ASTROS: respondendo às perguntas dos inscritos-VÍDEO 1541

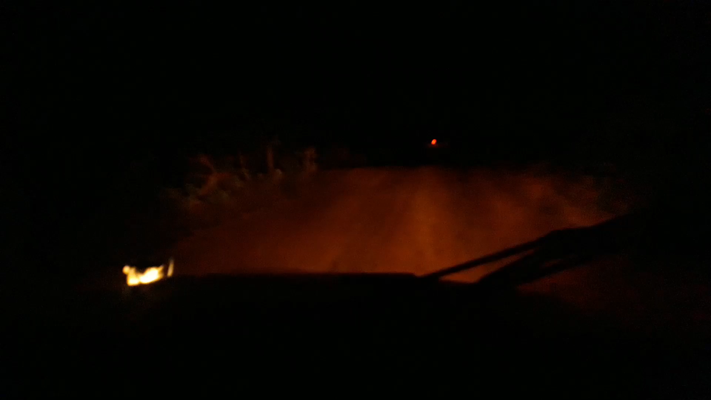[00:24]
Música É gente, isso aqui que é a operação Pessoal, não tem as coisas de uma forma bem romântica Aquela luz que vocês estão vendo lá na frente é uma viadura Operação principalmente noturna, a maior parte é isso É mato mesmo, está a estrada esburacada Está o tempo todo aí na rusticidade Essa é a vida militar Música